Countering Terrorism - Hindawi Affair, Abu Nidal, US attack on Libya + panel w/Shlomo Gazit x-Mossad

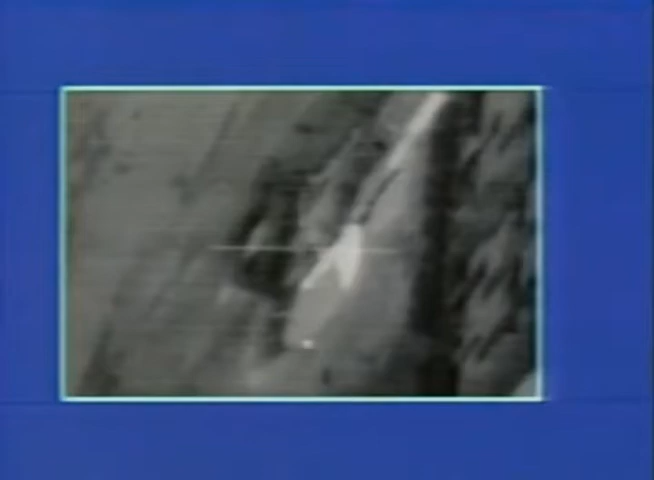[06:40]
Film from the second F-111 shows a successful bombing run on a row of Libyan transport planes parked on the military side of the Tripoli airport.